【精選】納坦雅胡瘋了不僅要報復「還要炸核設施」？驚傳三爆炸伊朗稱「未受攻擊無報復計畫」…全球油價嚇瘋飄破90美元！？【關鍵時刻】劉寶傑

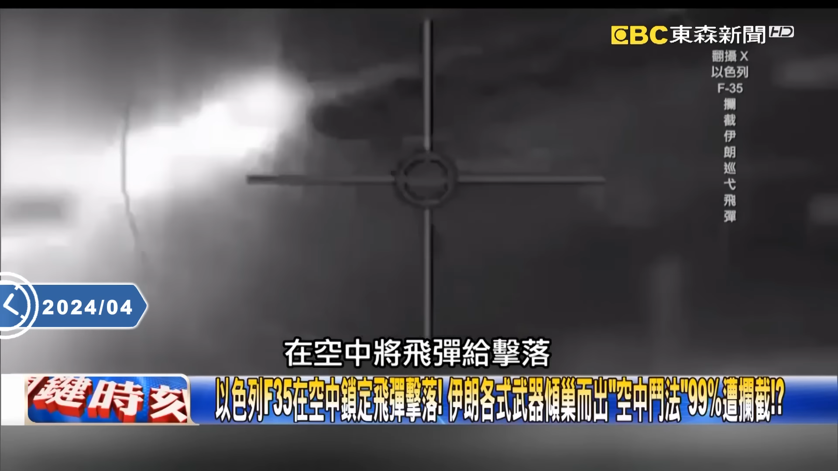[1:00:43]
对 现在我们现在看到这个画面这画面就是这样的画面就是F-35飞出去之后它可以